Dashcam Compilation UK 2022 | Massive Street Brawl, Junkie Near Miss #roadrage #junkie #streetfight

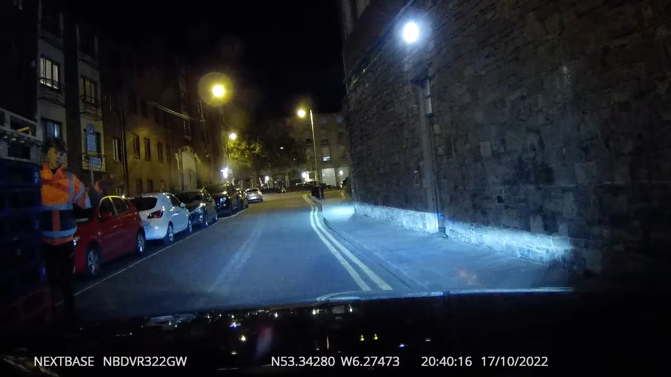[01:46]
Here we go, down the little back street here. Look at these little scrope bags, nicking all these pallets.
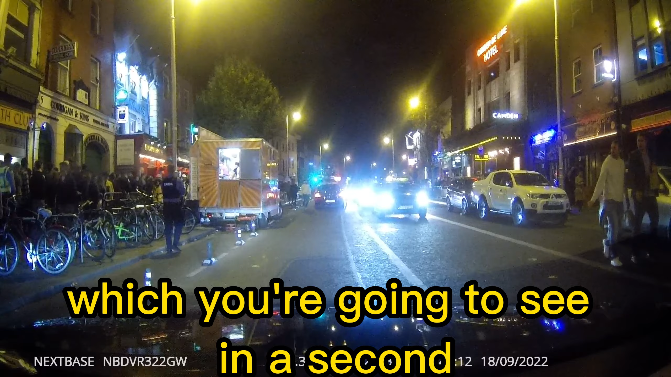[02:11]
which is standing outside the burger van and stuffing their face.